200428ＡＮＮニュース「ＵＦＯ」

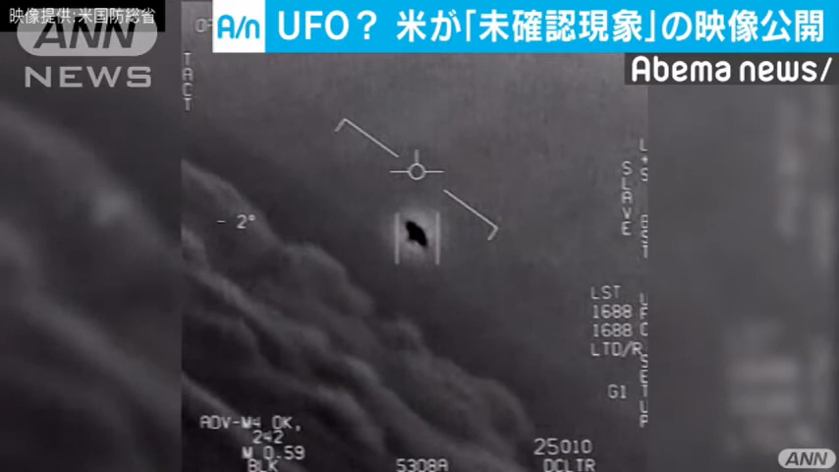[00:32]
国防総省が公開したのは、2004年と2015年に海軍が撮影した3本の映像です。映像では海の上を何かが高速で移動する様子も確認されます。
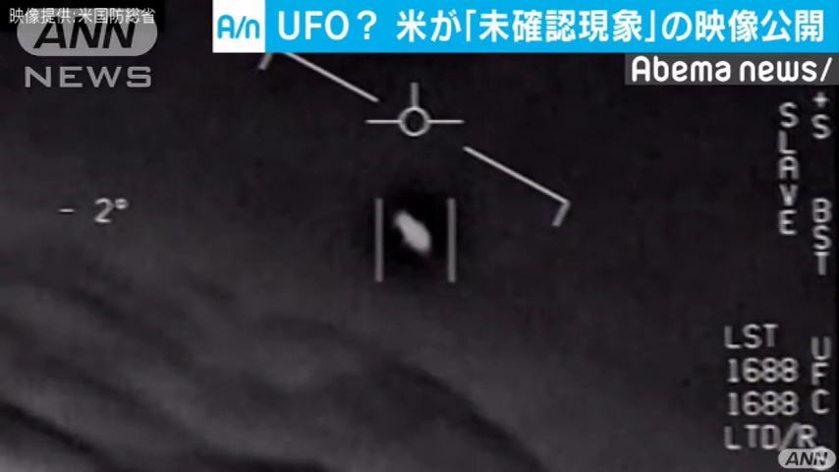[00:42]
これらの映像は数年前に流出し、未確認飛行物体、いわゆる UFO ではないかと指摘されていました。国防総省は声明で、観測された大気での現象は未確認のままだとした上で、公開の理由について機密の暴露にはつながらず、映像の信憑性や他の映像があるかなど市民に誤解を与えないためと説明しました。